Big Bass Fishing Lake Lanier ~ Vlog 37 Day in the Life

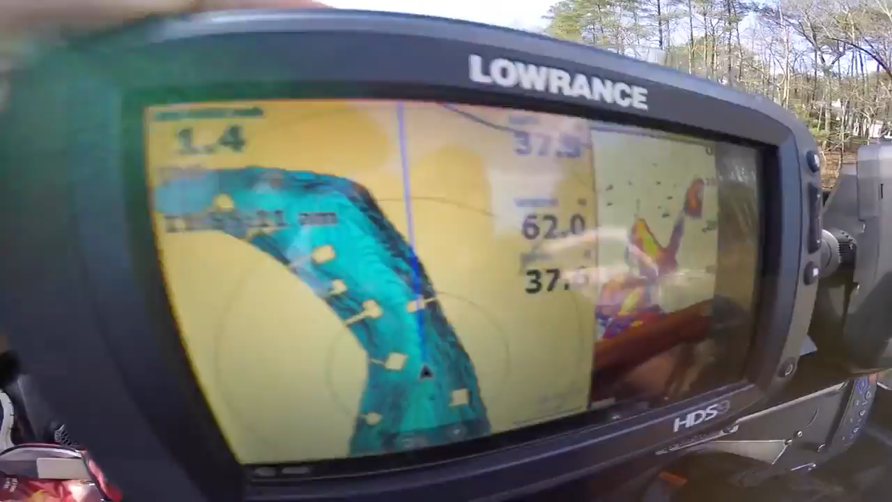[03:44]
is that in standing timber or it's all fish I mean it's a lot of bait dude a lot of bait I mean there's definitely so listen what